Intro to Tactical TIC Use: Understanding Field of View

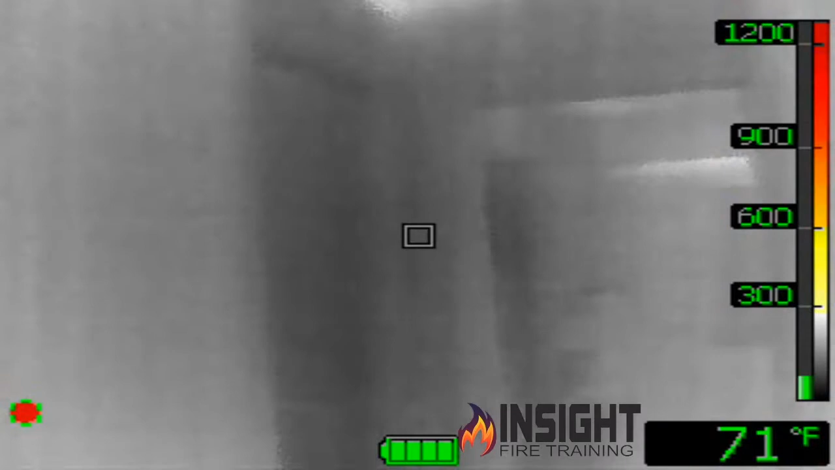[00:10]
On screen: spot 71°F
I call it the lazy firefighter scan, back and forth, right?
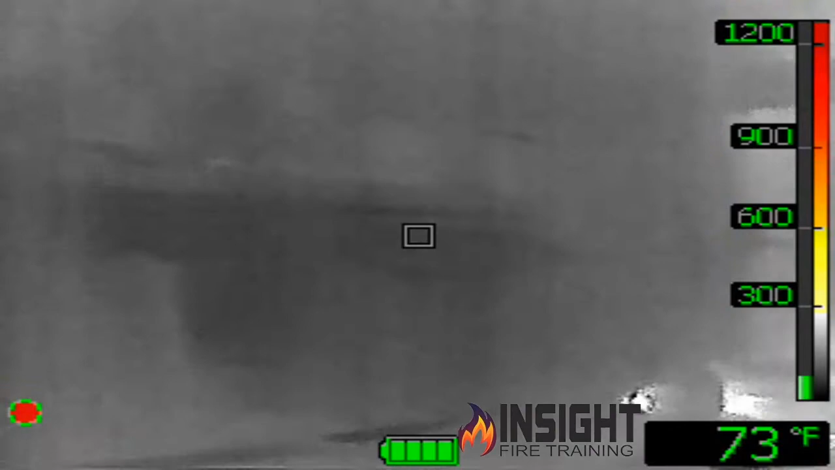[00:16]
On screen: spot 73°F
And then I'm going to turn the camera sideways and go back to the exact same spot of the doorway. Tell me what you see.
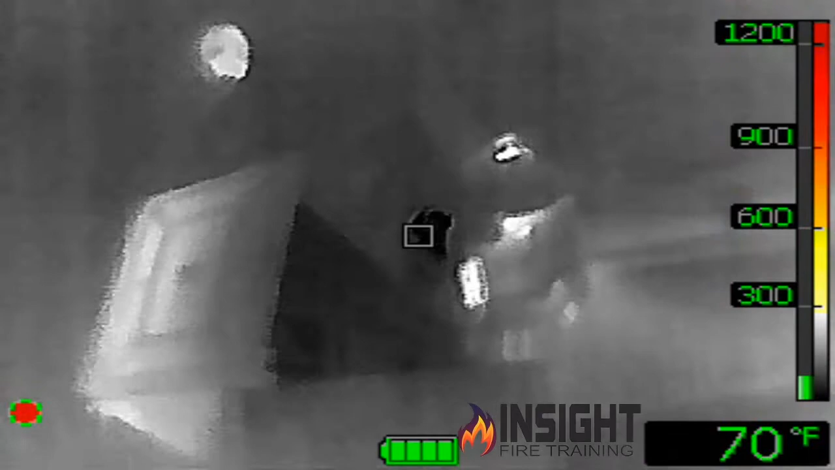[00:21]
On screen: spot 70°F
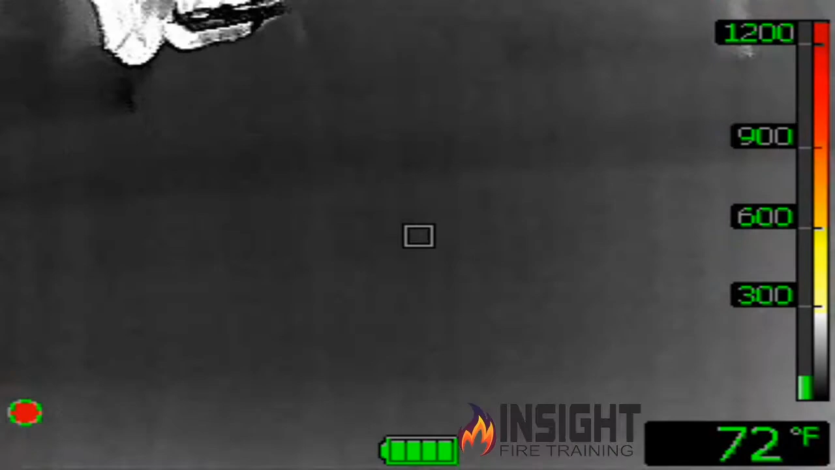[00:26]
On screen: spot 72°F
What did I miss?
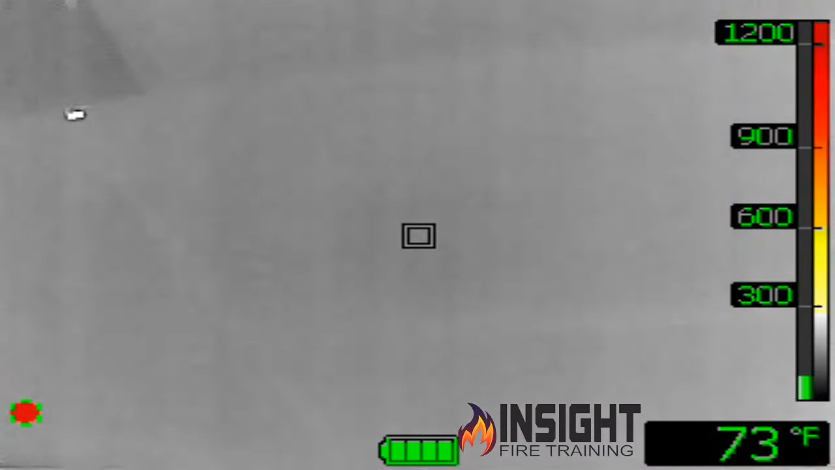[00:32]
On screen: spot 73°F
My daughter doing her homework, a rare sight, right?
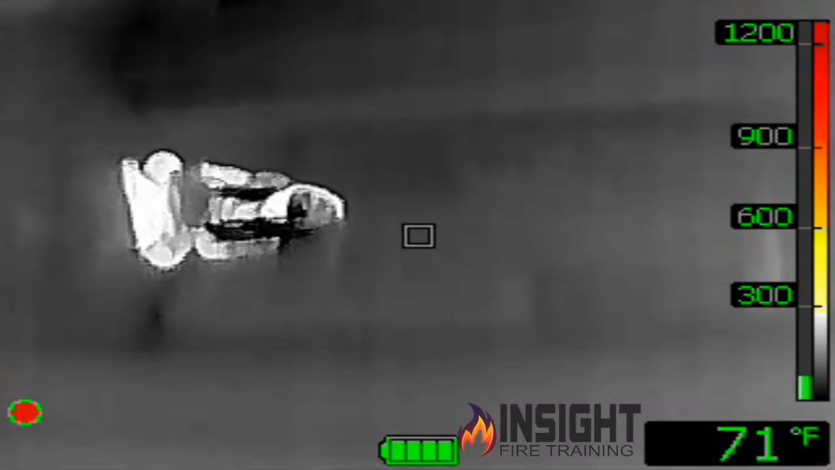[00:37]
On screen: spot 71°F
See how the lazy firefighter scan where we all stand up, even though we tell everybody to get down, and they scan left or right really quickly.
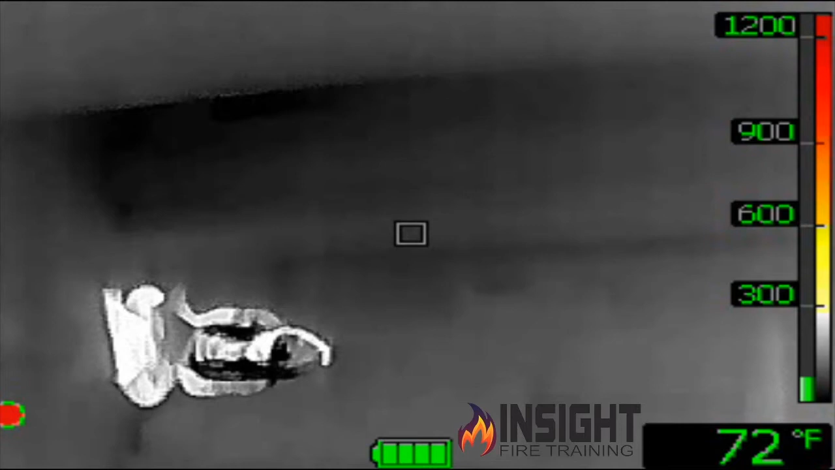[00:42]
On screen: spot 72°F
You know what we figured out in 10 or 11 years of playing with thermal imaging cameras or overpriced flashlights?
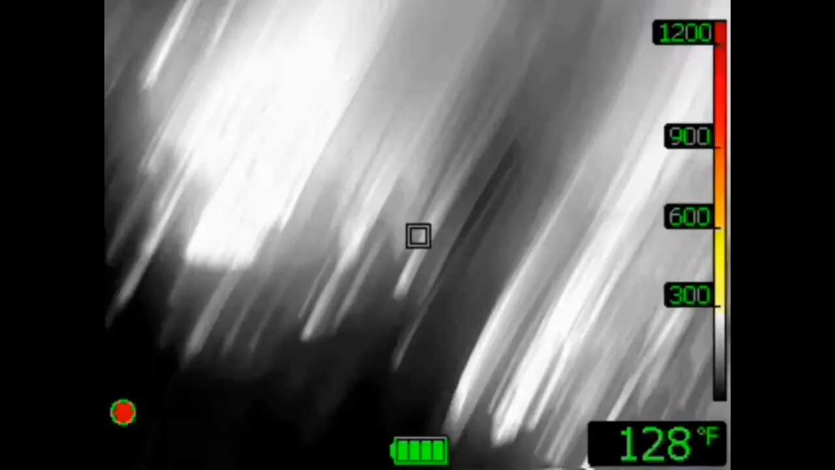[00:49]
On screen: spot 128°F
The average firefighter scan is eight seconds.
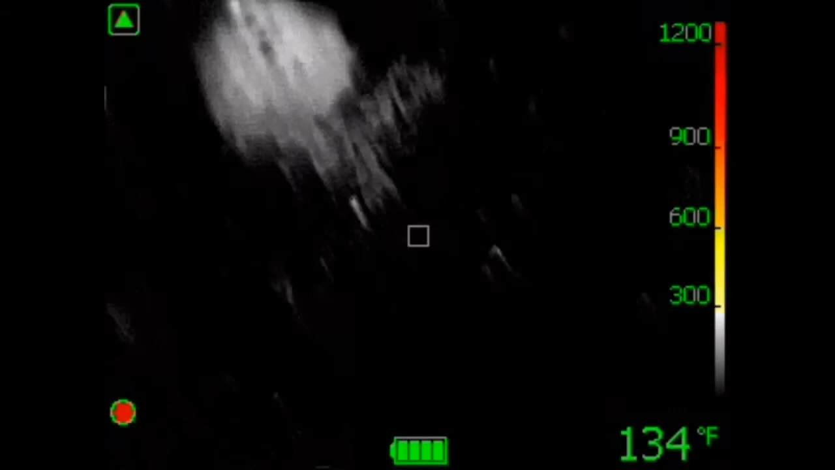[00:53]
On screen: spot 134°F
Eight. Eight. So if I merely flip the camera sideways, I gain 12 more degrees.